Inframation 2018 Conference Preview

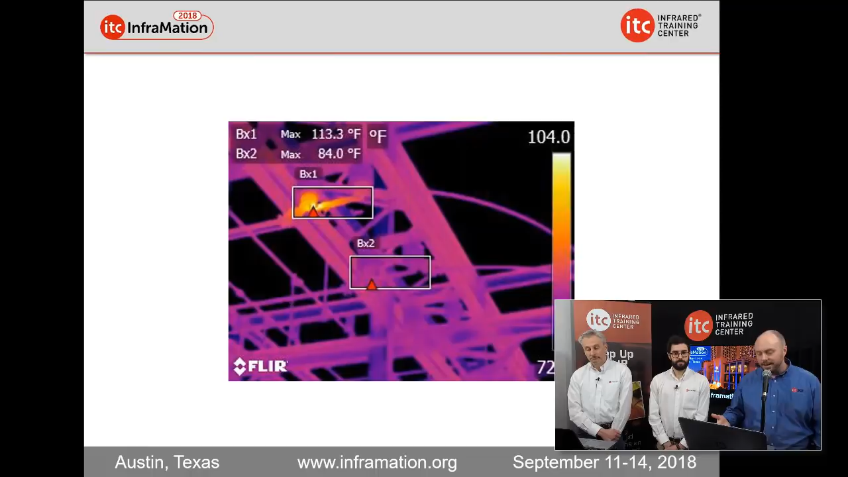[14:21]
On screen: scale top 104.0°F
So with an emissivity of one, what we're seeing here is an apparent temperature difference between these two phases. Apparent is just sort of, you know, it's not a true temperature. We're sort of assuming it's 29 degrees. It's likely a lot more than this. With an emissivity of one, though, it gives me the minimum temperature difference possible. As you decrease your emissivity, that temperature difference gets larger.
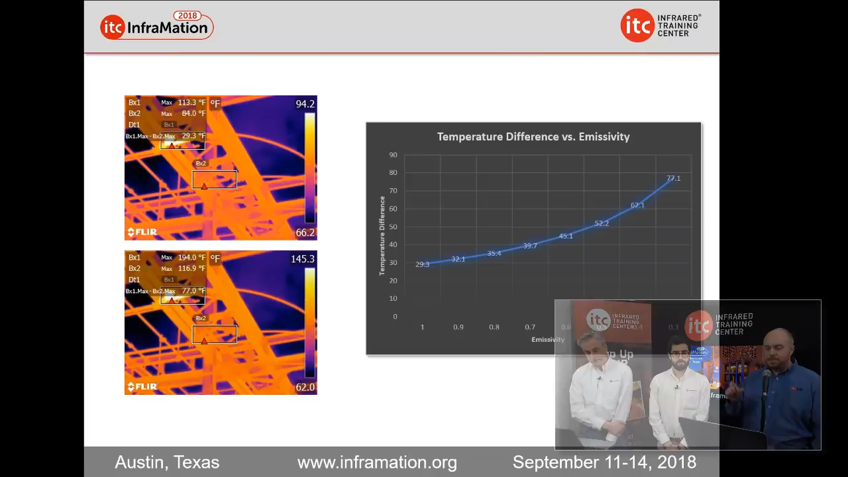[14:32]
And the lower you go, the more of a difference you'll see. On the top image there, it's actually with the emissivity set to one. The bottom image was with the emissivity dialed all the way down to about 0.3. Now, again, I don't know what the emissivity was in this particular situation. But what we're seeing here is that these temperature difference measurements are not independent of emissivity. And that the fact that as the emissivity goes lower, the difference gets bigger. Without that temperature difference and emissivity, you're just not going to get a good reading.
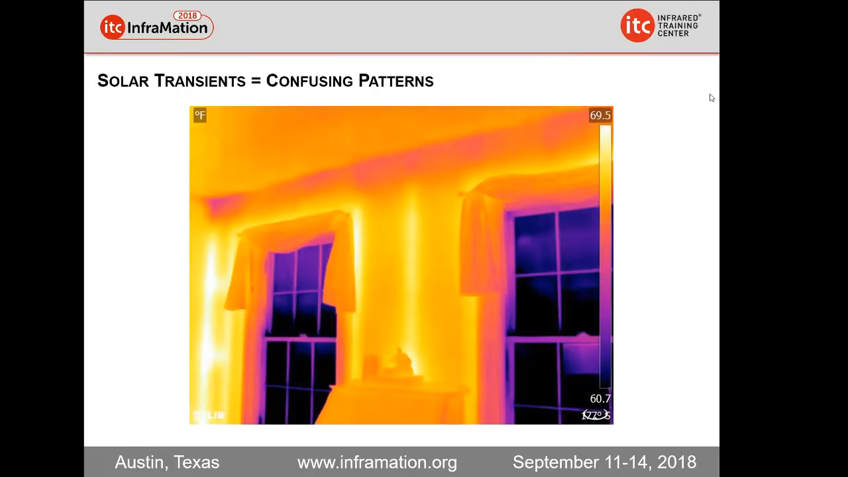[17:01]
On screen: scale top 69.5°F, scale bottom 60.7°F
Let me share a video here of actually a – this was my house. They did a presentation here. You're going to first see what it looks like in the morning, and then in the afternoon, how the wall system itself changes.
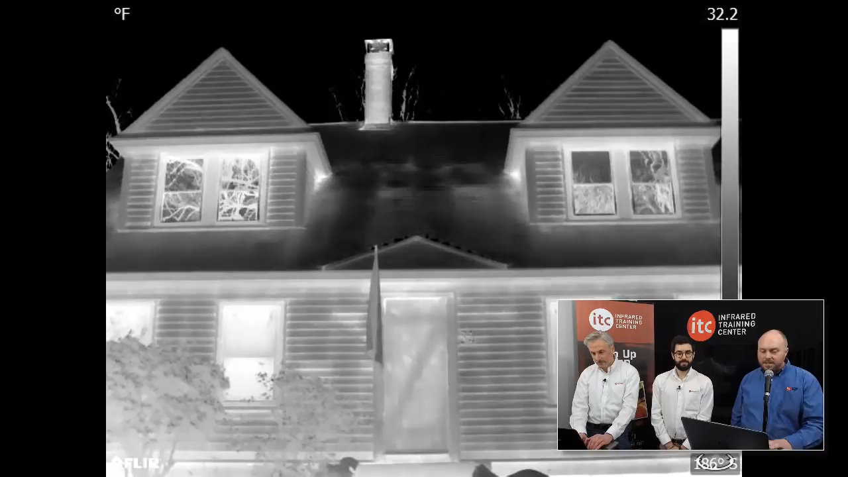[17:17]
On screen: scale top 32.2°F
My house, it's a 1930s cape, wood frame construction.
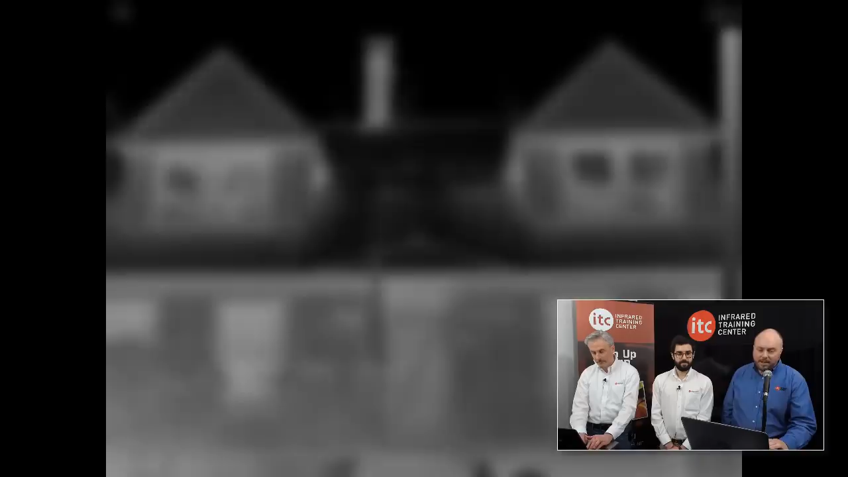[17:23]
This was about 7 o'clock in the morning on a cool spring day, 32 degrees outside, 68 on the inside.
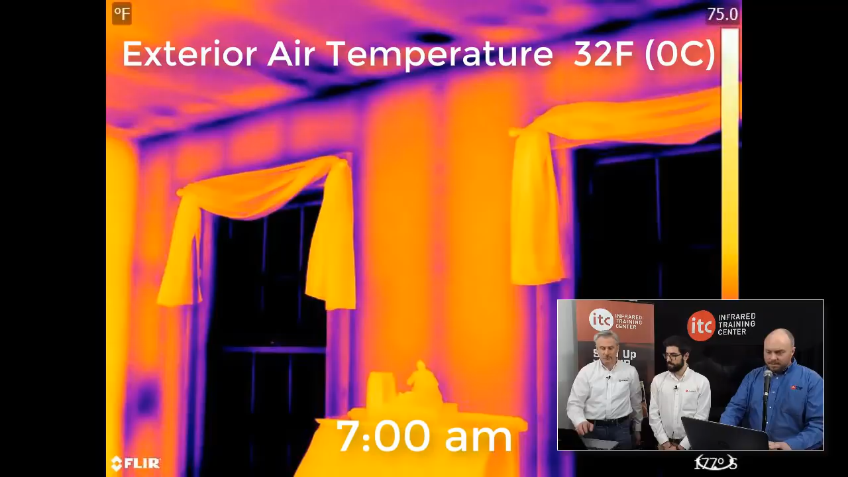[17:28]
And you see cold studs and warm cavities in this particular situation. Well, this is first thing in the morning, south-facing wall. The pattern we see here is indicative of a wall that's actually insulated and working well. Well, as the sun hits this wall and begins to heat the wall surface up, the wall starts to go through a transient that we're going to notice here in a moment.
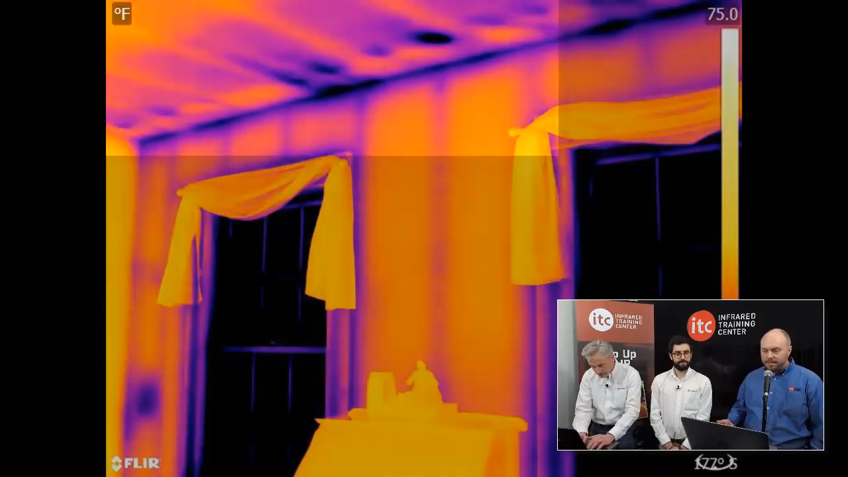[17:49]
On screen: scale top 75.0°F
We do see some areas of missing insulation and air leakage-related issues, but beyond that, it looks fairly normal, especially these two cavities here in the middle. But this is first thing in the morning.
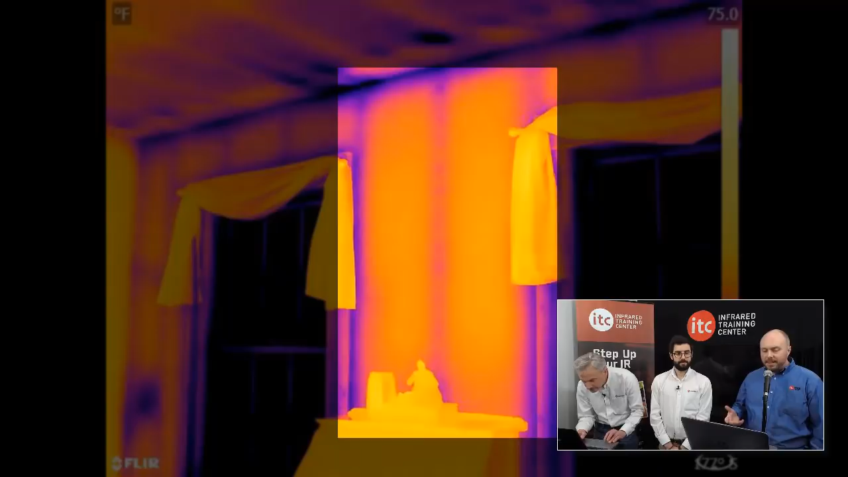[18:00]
On screen: scale top 75.0°F
What happens as the sun heats the exterior of the house? Well, the wall starts to go through a transient. And as the day progresses and that heat from the sun starts charging that south-facing wall,
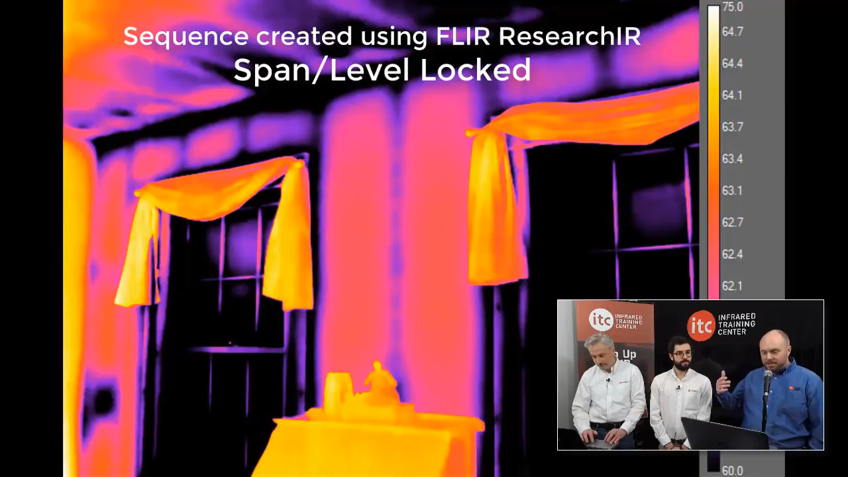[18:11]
we see that reversal of the thermal pattern begin
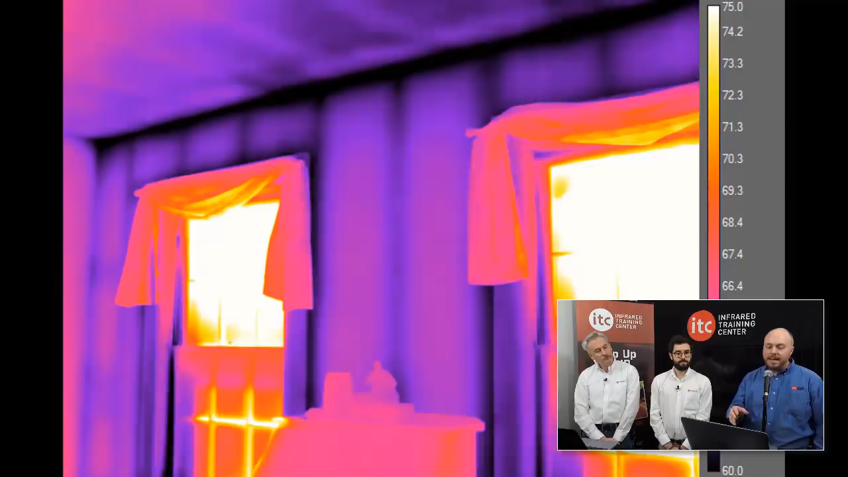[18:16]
as heat transfers now in the opposite direction of what it was earlier.
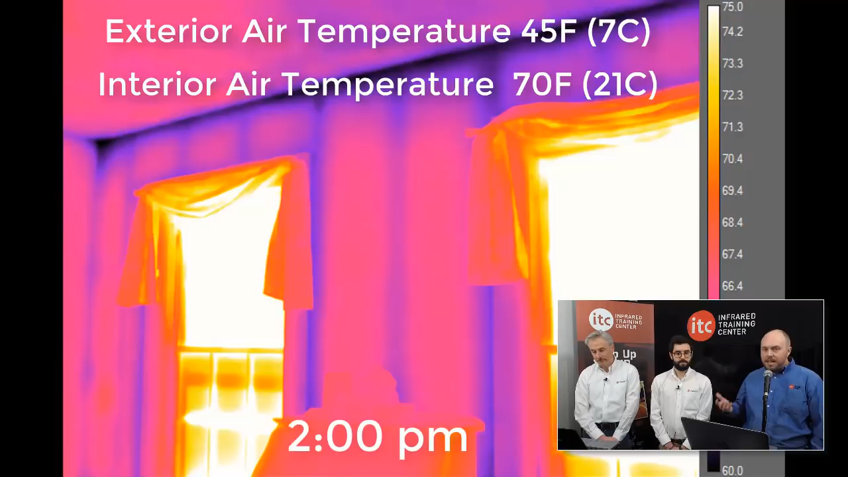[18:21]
Even though the temperature didn't get much above 45 degrees on this particular day, the outside wall surface was well above 100 degrees. Now, that greater temperature difference there was forcing more heat to come back into the house through
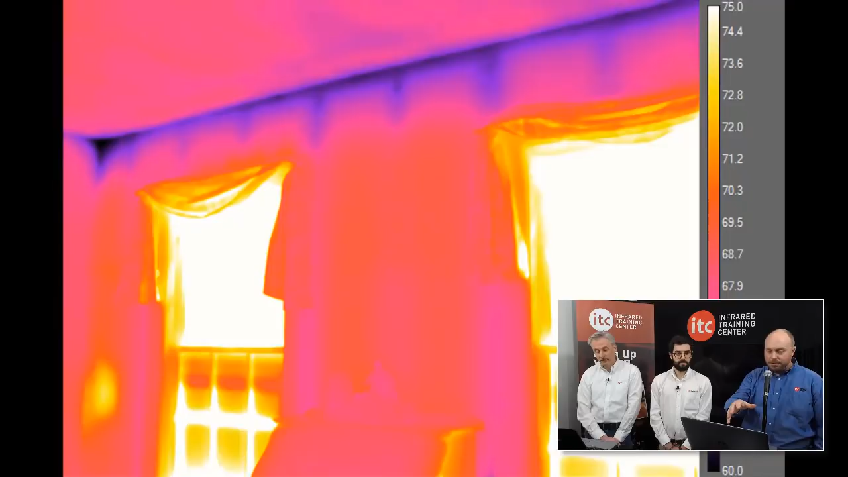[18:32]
the studs and the cavities so that by 3, 4, even 5 o'clock here in the afternoon, you see a reversal of this thermal pattern.
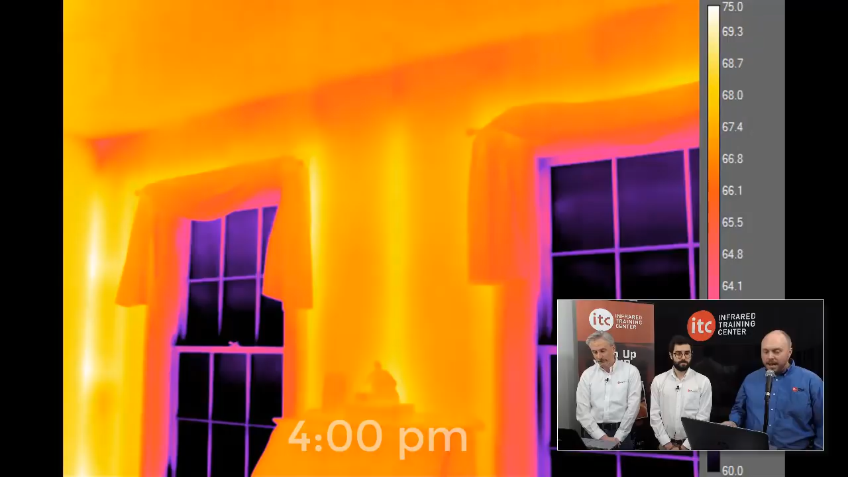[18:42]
That reversal now, the wall appears to be uninsulated because it's still colder outside and warmer on the inside. In truth, the wall is actually insulated. But this is just one of the issues that building thermographers will run
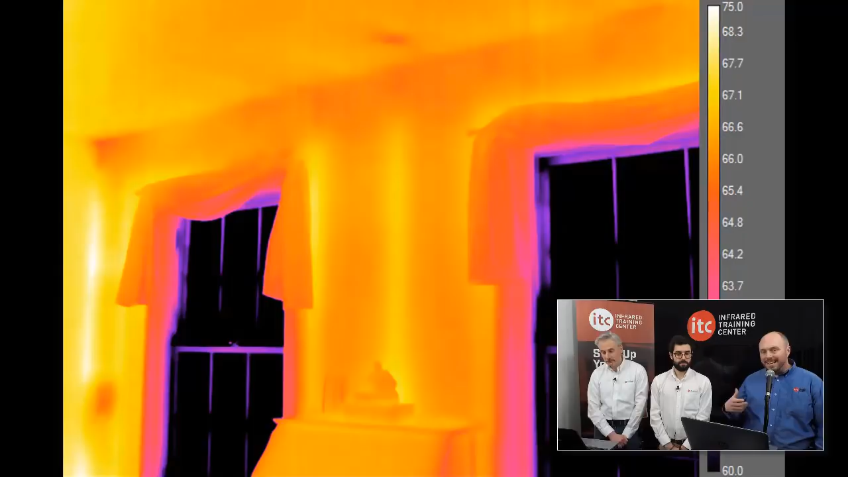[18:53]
into in certain situations that can make it very challenging and very confusing.